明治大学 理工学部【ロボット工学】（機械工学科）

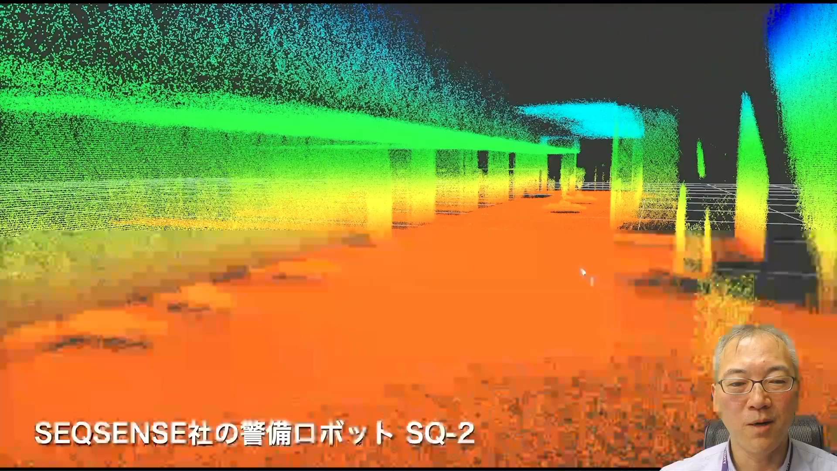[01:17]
私が作った会社が製造販売している警備ロボットです。
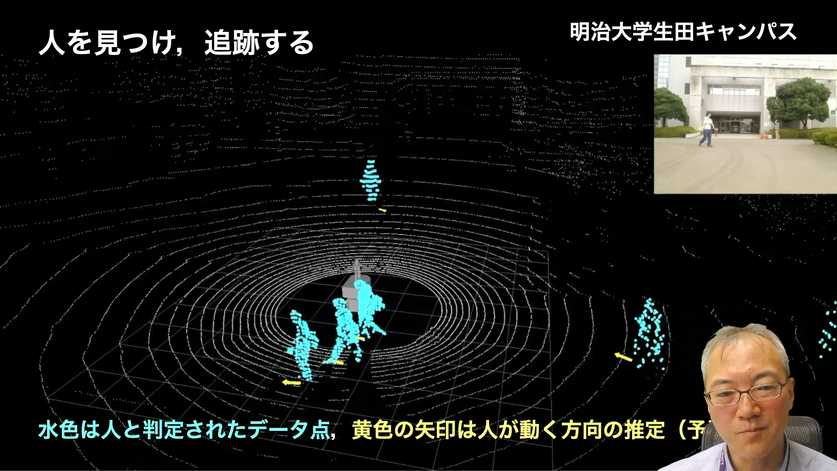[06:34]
今、ロボットは真ん中に止まっていますけれども、そこから出たレーザー光線が、
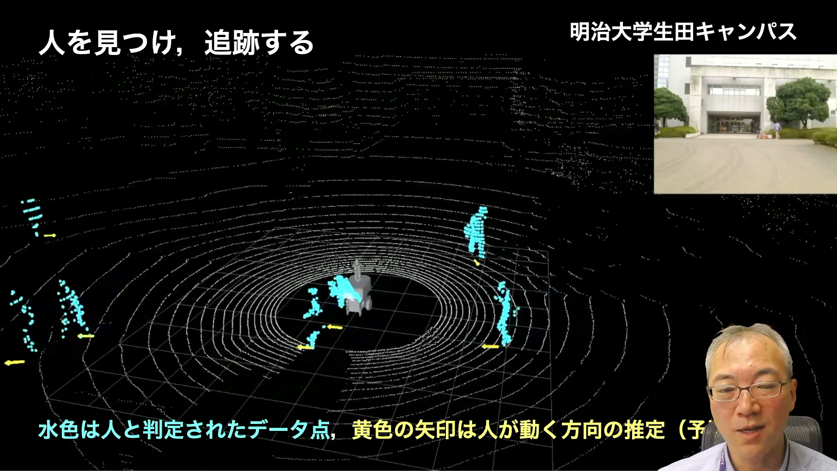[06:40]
人に当たった、その人に当たったレーザー光線の点だけを、水色に表すと、こんなふうに見えます。
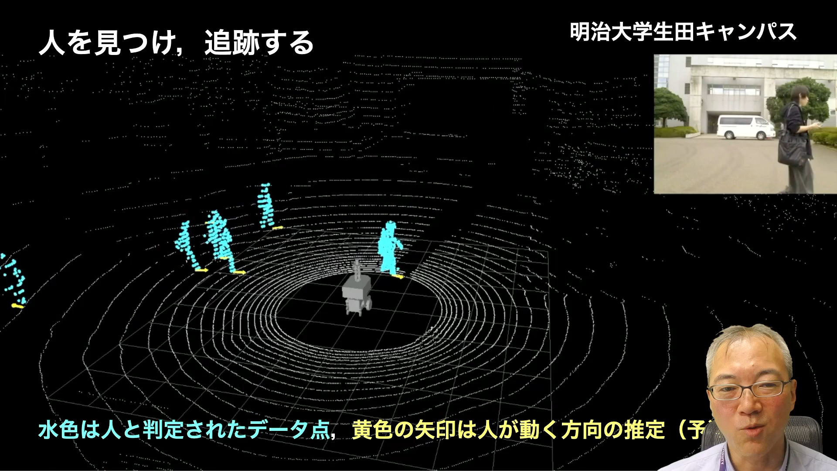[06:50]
つまり、ロボットからは、ああいう点の集まりとして、人が見えているわけです。
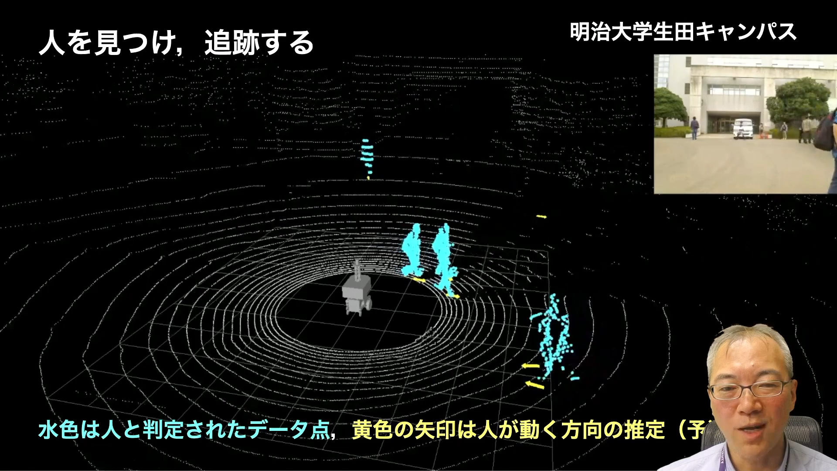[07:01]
さらに、このロボットは、その人がどっちの方向に歩いているのか、ということまで認識しています。実際、これはどうやっているのかというと、いわゆるAIですね。
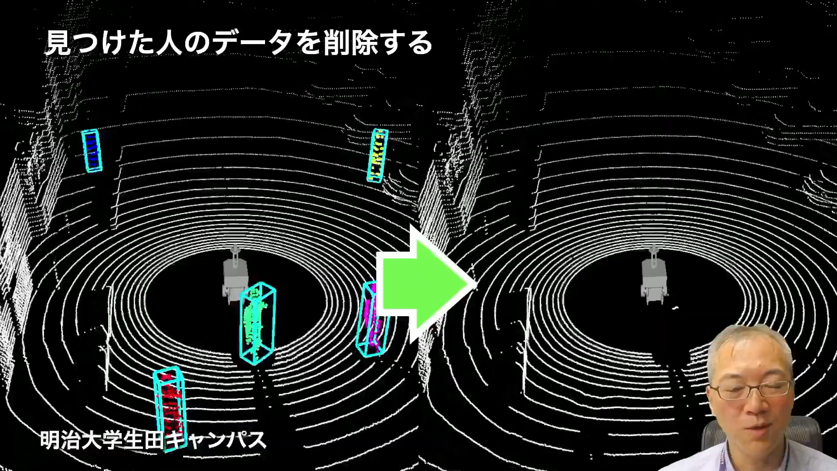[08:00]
この今左側の絵は、さらにロボットが走りながら、人を見つけています。人にぶつかった点を、人だと、人に当たった点だと認識して、色をつけたり、四角い箱で囲ったりしていますけれども、放った光が、点が、それが人間に当たったかどうか、分かるので、
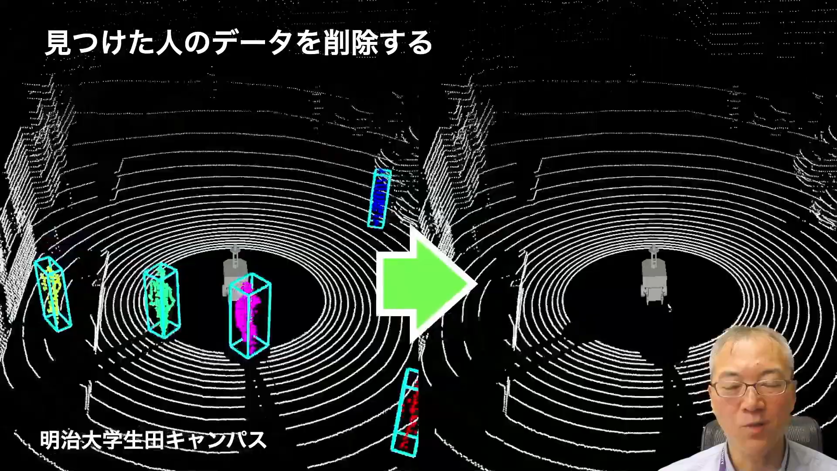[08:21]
じゃあその人に当たったと思われる点を、削除するとどうなるかというと、右のようになりますね。もう人の影しか残っていないですね。
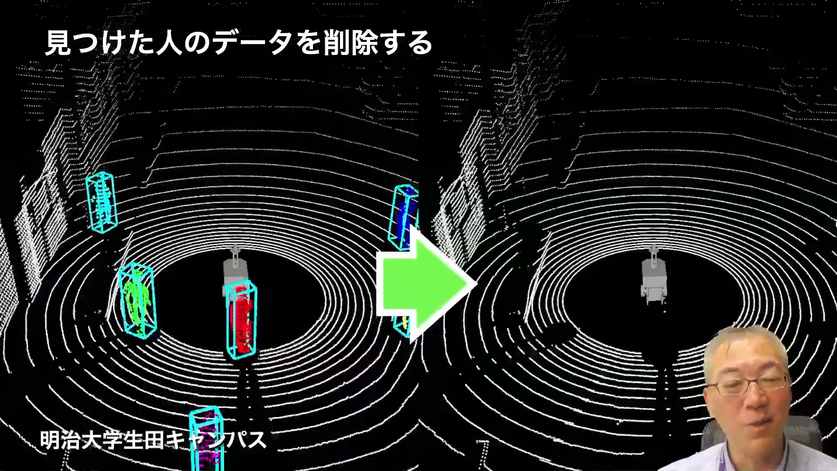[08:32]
右側の絵は、動くものが全部削除されていますので、ある意味ゴーストタウンみたいなところが、見えていることになります。
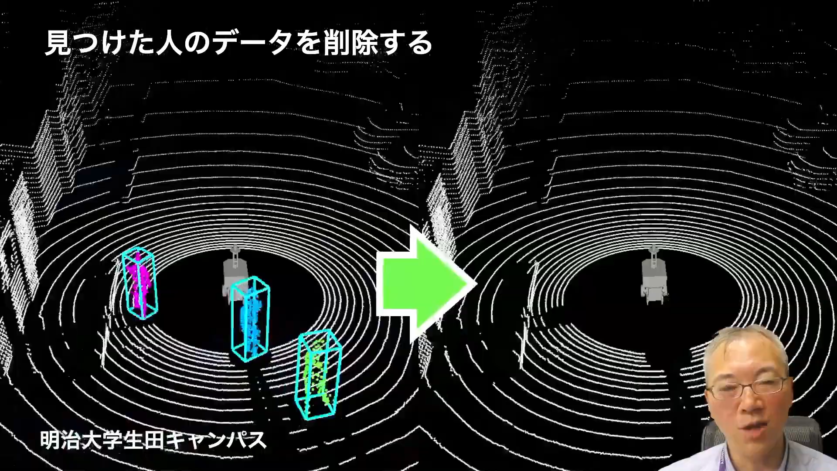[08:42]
こういうふうなゴーストタウン、動かないものばっかりの、環境の点の光だけを集めて、
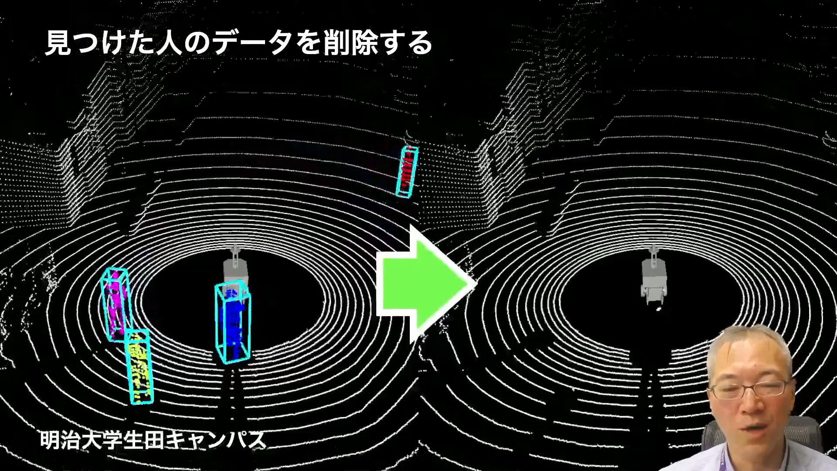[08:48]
これを使って、絵合わせをして並べていくと、こんな感じになります。
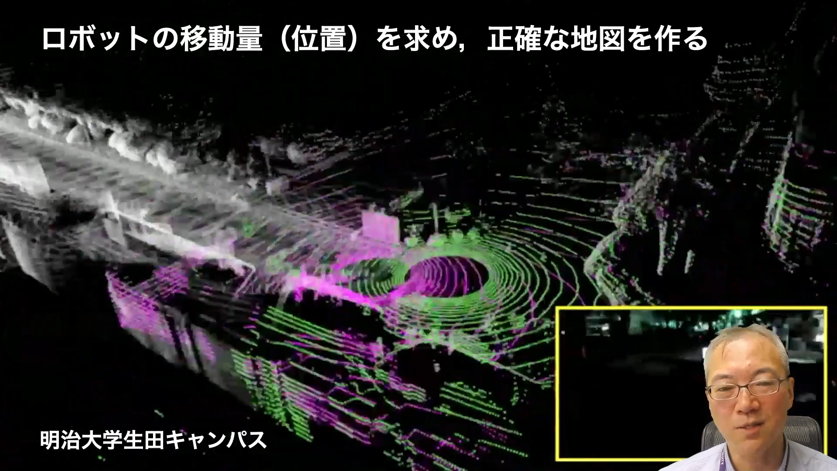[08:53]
この絵は、まずピンクの円の中心のところで、周りに光を放って、周りの建物の位置を見ます。
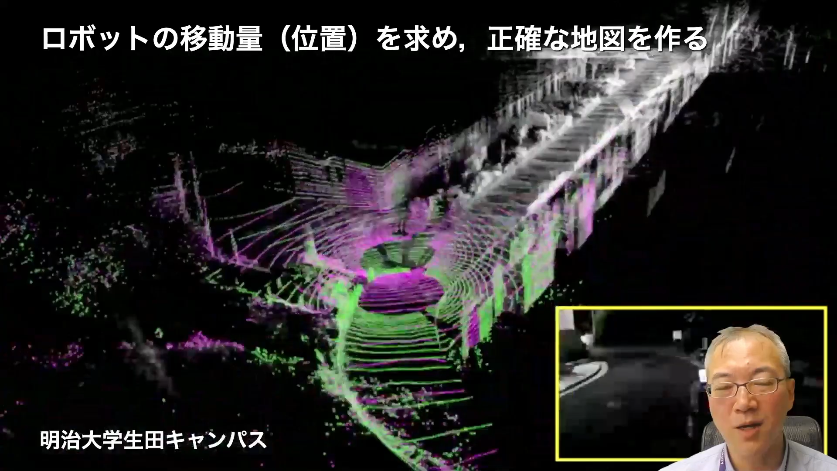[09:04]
形を見ます。もちろん、人は削除します。で、ちょっとだけ進んで、今度は緑色の輪っかの中心で、
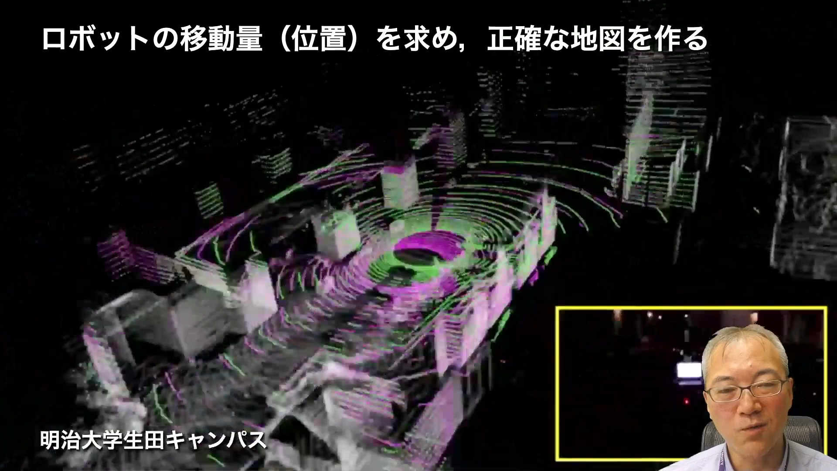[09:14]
同じように光を放って計測すると、ちょっとだけずれた、同じような形の、街の絵が、計測できることになりますよね。ちょっとだけ位置ずれした、
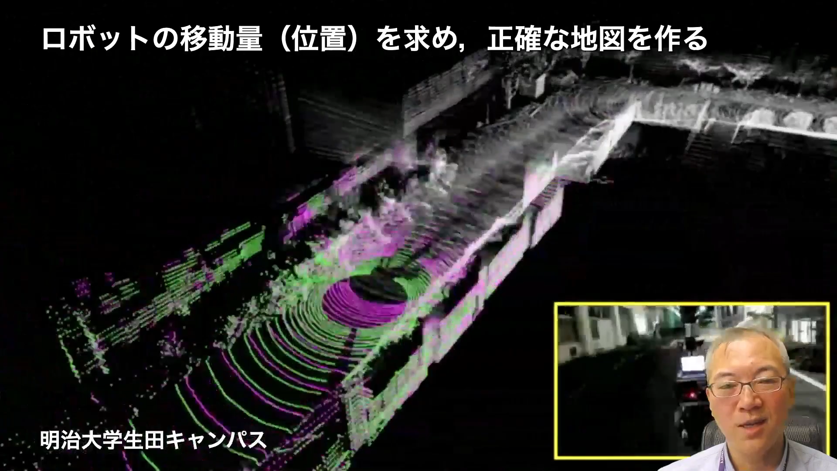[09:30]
3次元の街の形を、絵合わせします。その、絵合わせした絵が、きっちり合うと、実は、ロボットがどれだけ、
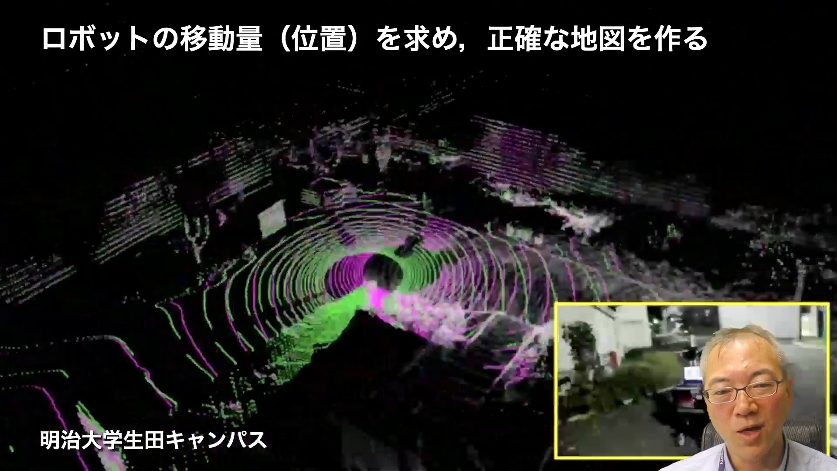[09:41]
相対的に動いたか、というのが、分かることになります。ロボットは、こういう、周りにレーザーの光を打って、
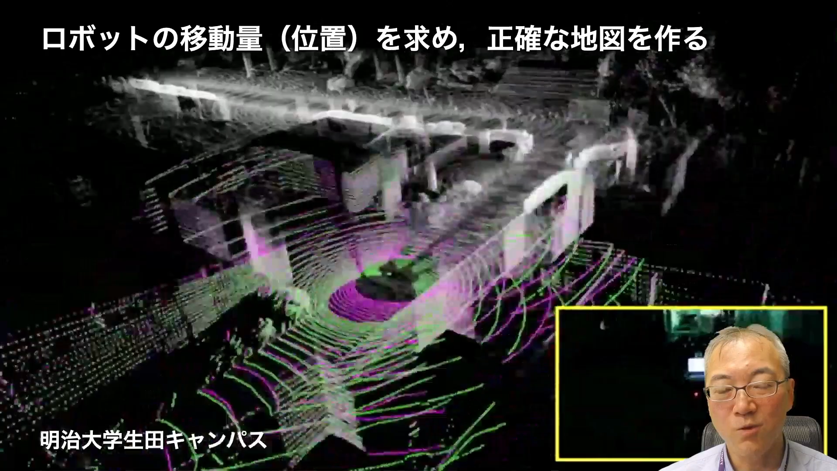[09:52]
周りの形を見て、で、さらに同じことを、ちょっとだけ動いて、同じことを繰り返して、得られた、その2つの絵を、うまく、
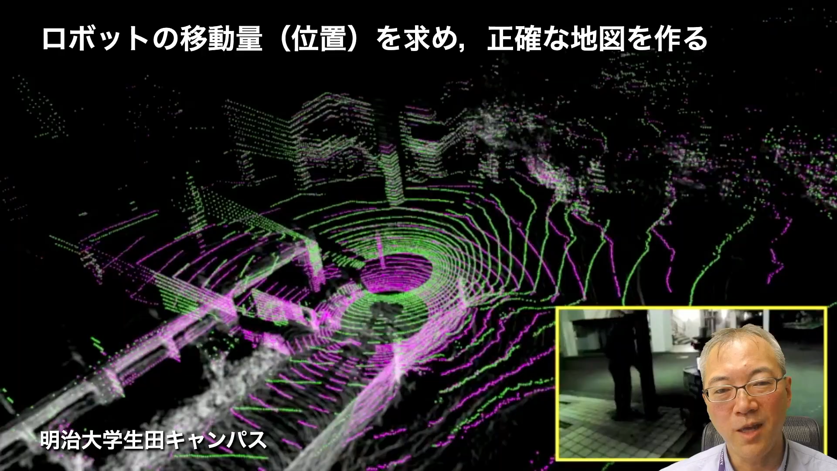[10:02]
絵合わせをすることによって、自分がどれだけ動いたのか、というのを、毎回毎回、調べている、ということになります。
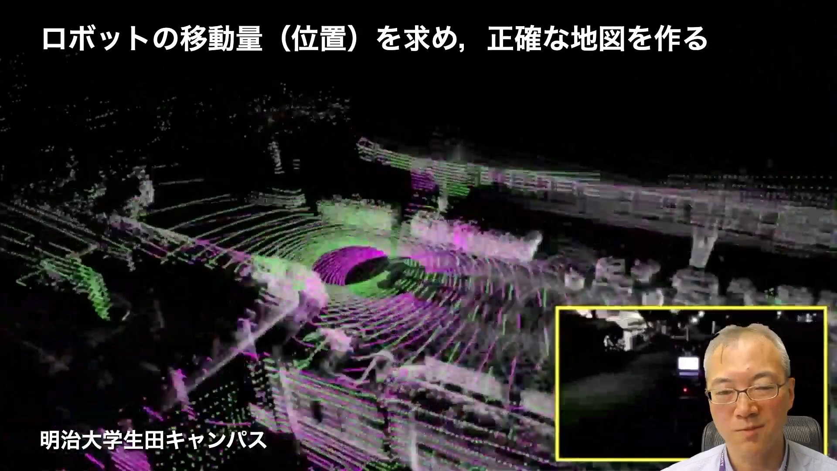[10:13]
で、そうすると、今言ったように、どう動いたか、というのが、分かることになりますよね。
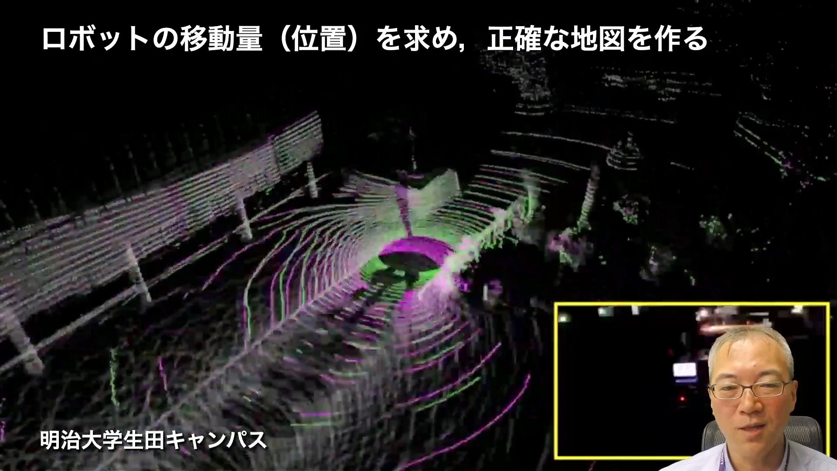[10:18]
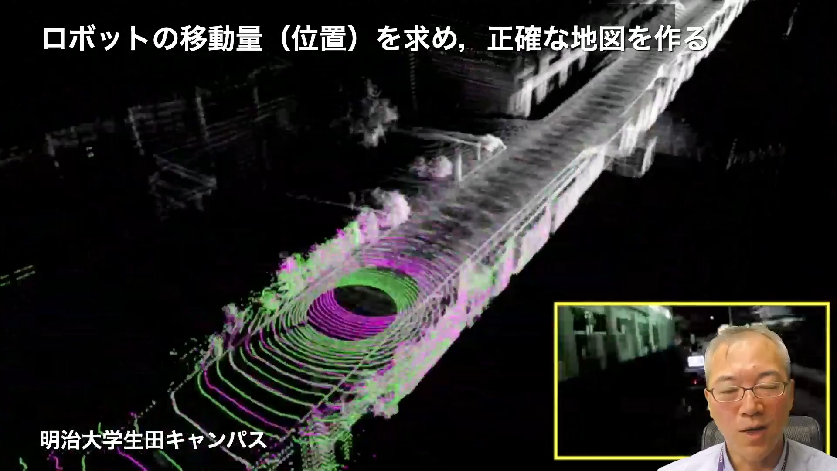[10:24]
どう動いたかが、分かるだけではなくて、ちょっとずれた絵を、絵合わせすると、その、
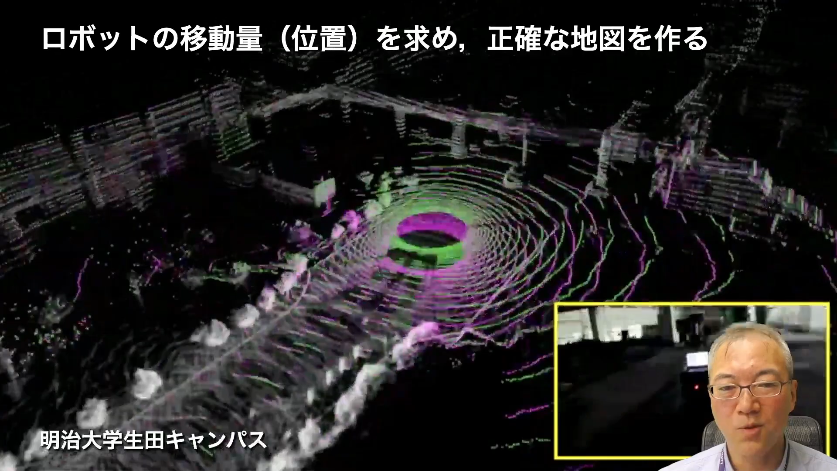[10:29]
絵、絵と言っているのが、この3次元の、地図みたいなもののことですけれども、
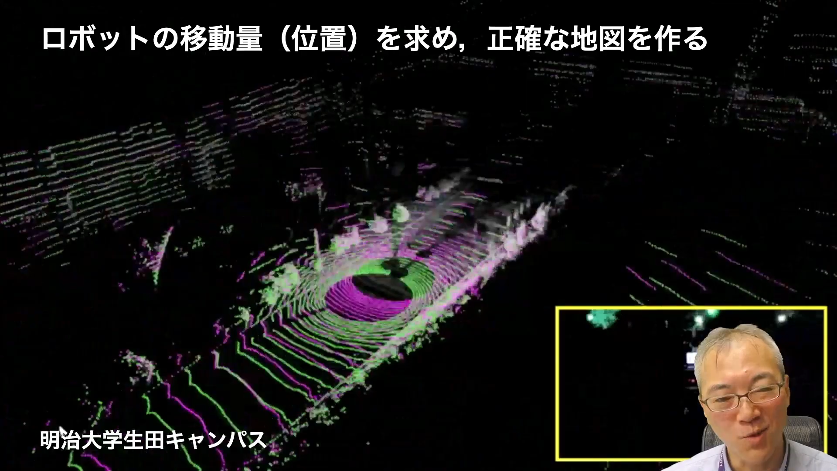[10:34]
ちょっとだけずれた、天群と天群、絵と絵を、重ね合わせると、絵が拡張できることになりますよね。
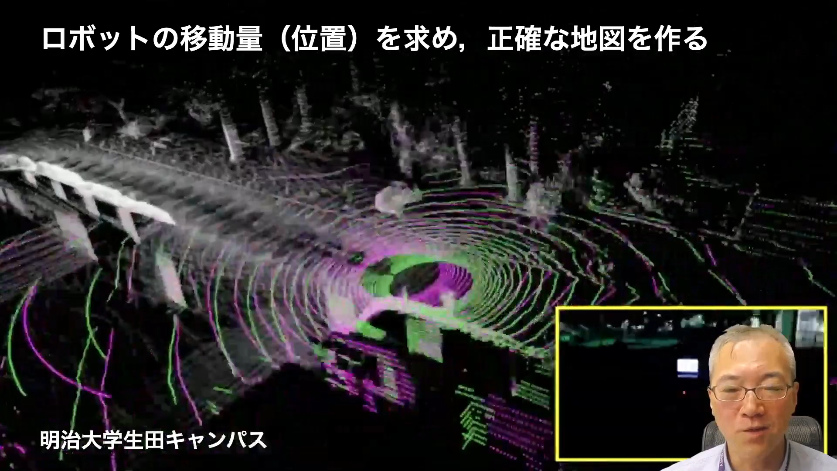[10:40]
絵が広がる。
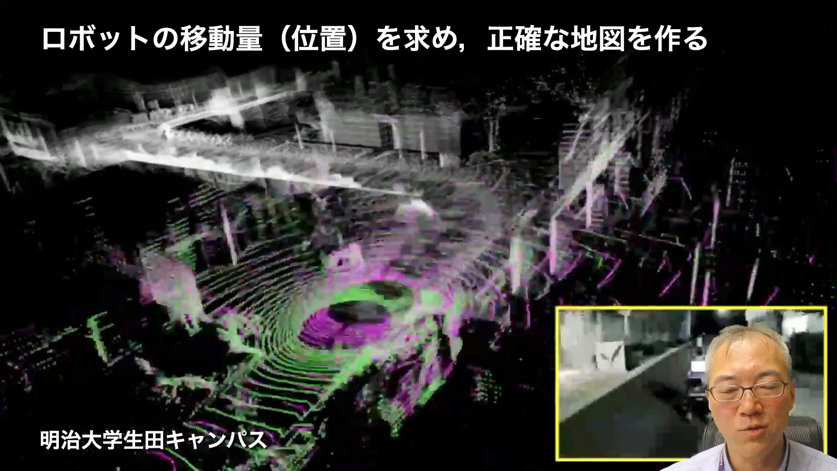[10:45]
で、それをずーっと、やり続けていくと、最終的には、大きな、地図が描けます。地図と言ってもですね、いわゆる、3次元モデル、ゲームなんかでやるような、立体模型みたいな、3次元地図のデータになるわけですけれども、大きな地図を描くことができるようになります。左の絵は、明治大学、生田キャンパスの、全図を表しています。